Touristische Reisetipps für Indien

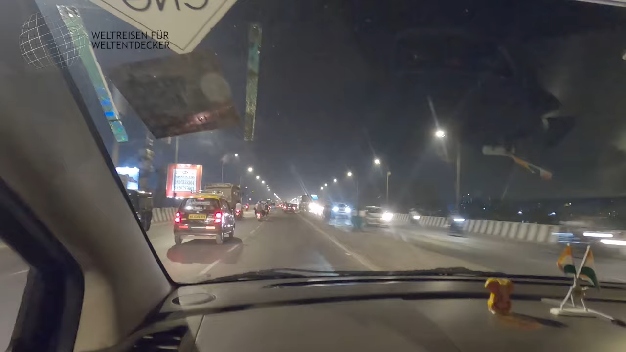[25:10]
Generell läuft der indische Verkehr im Gegensatz zu demjenigen in Südostasien anders. Die Fahrer halten auf Fußgänger förmlich darauf zu und auch auf schwächere und kleinere Fahrzeuge.